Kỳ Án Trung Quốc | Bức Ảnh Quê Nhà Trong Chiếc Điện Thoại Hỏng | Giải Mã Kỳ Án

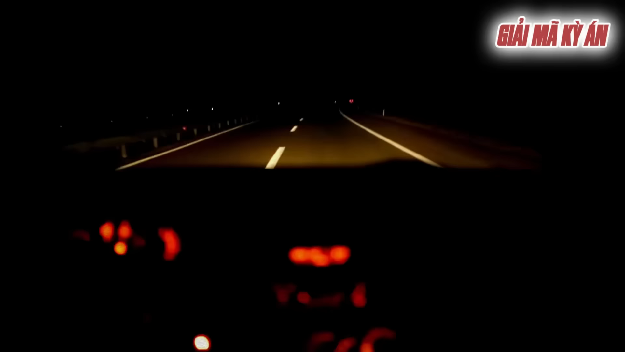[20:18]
Lưu Kha liên yêu cầu người tài xế cho xe đi chậm chậm dọc theo con đường vào trong thổ để đi tìm Tiểu Khiết nhưng vì Lưu Kha và cả người tài xế đều không phải là người gốc thị trấn Sa Hà nên sau khi hết quãng bê tộc thì cũng không biết rẽ lối nào để tìm nhà Tiểu Khiết. Họ cố gắng chờ đợi thêm và tìm kiếm một lúc rồi sau đó Lưu Kha đành quay trở lại thành phố Tùy Châu bằng taxi.